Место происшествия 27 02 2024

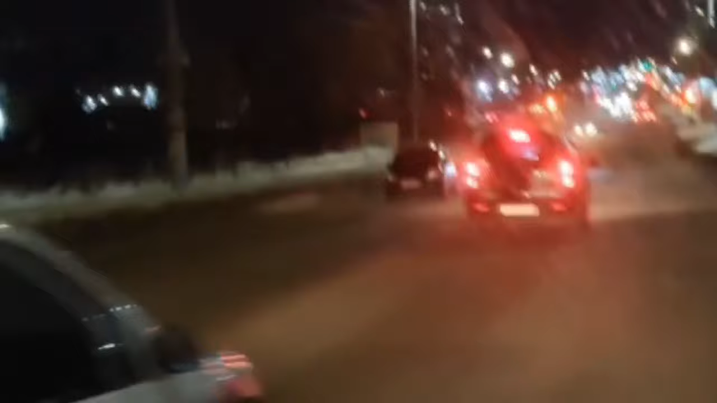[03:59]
Зеркальное ДТП случилось на улице Московской. Очевидцы сняли видео последствий аварии и прокомментировали ее.
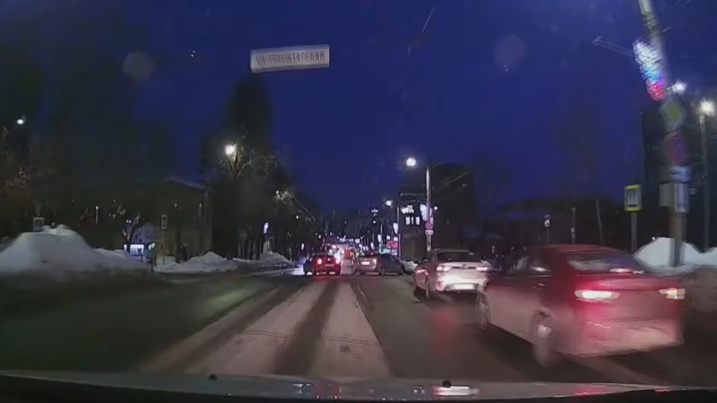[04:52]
Судя по видео, вина в этой аварии. Очевидно, в следующий раз водитель Калины, скорее всего, поедет в объезд.